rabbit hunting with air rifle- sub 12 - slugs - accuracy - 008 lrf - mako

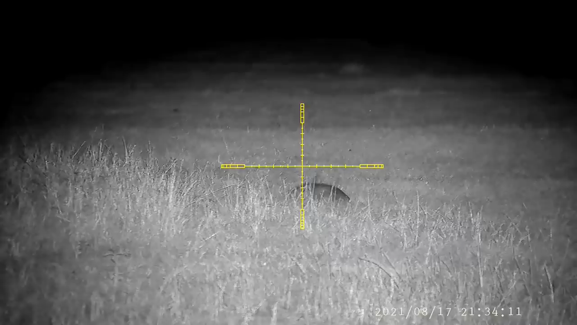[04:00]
I had to wait a while to take this shot, it was well hidden, but the sheriff has plenty of patience,
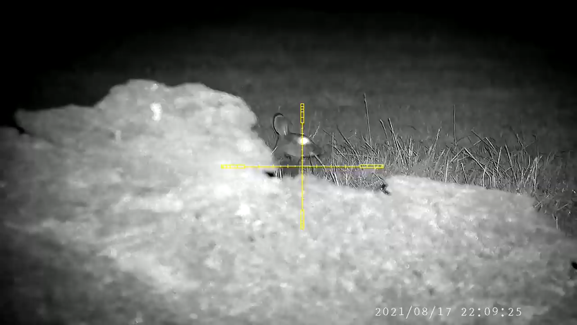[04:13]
and soon enough the shot presents itself, and another one gets evicted.
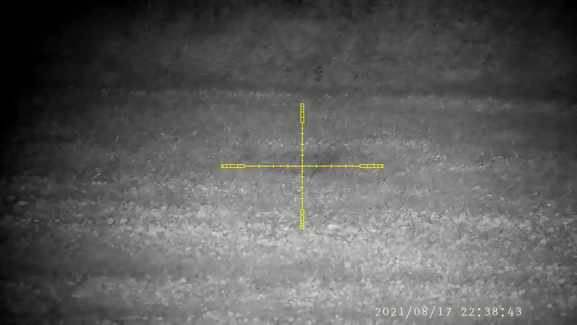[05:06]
I can only see the back of this one's head. The first pellet goes between his ears. Very unlucky on that shot.
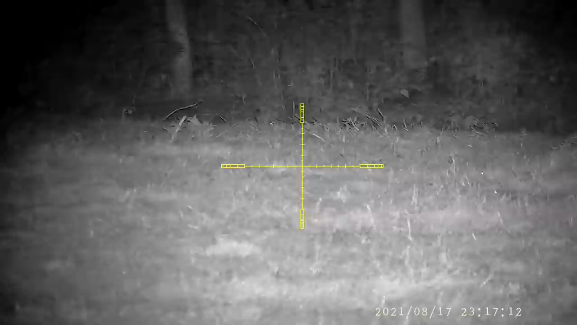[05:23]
The rabbit moves forward, presenting a small amount of his head.
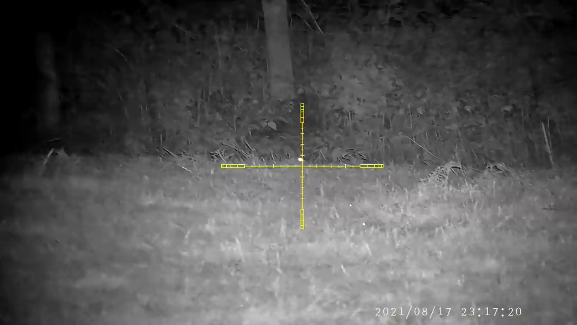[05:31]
I try to get control of my breathing again. A good shot is never a rushed one. Perfect placement, and another one added to the bag.
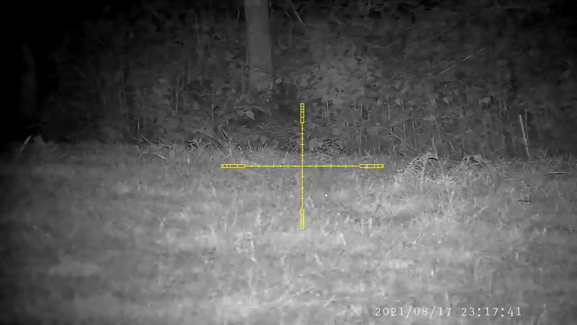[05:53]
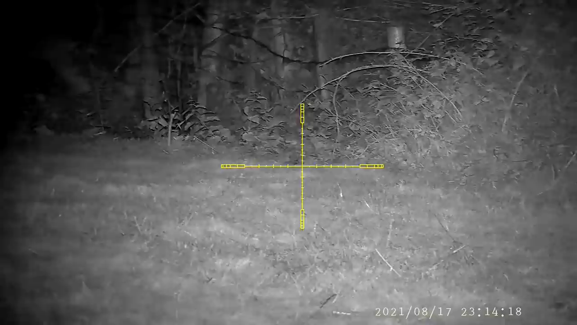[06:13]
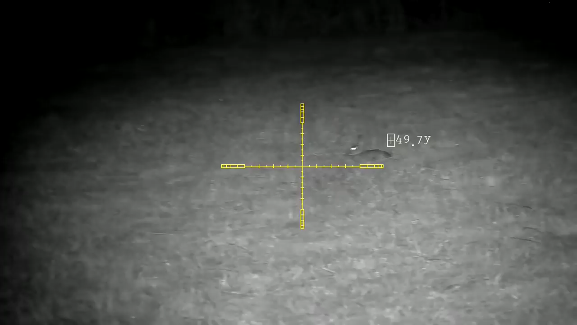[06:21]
The deputy is coming on well, and he has a go at this rabbit at 50 yards, and he smashes it with a very clean headshot.
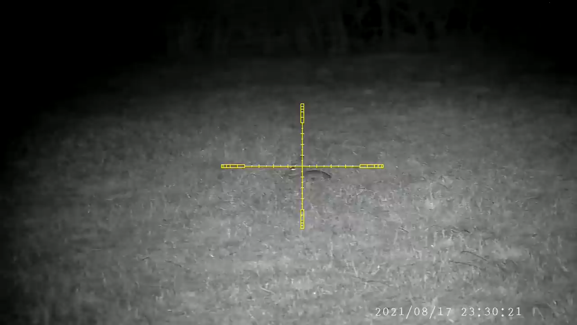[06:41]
He means business, and his shooting and hunting skills are improving every time we're out.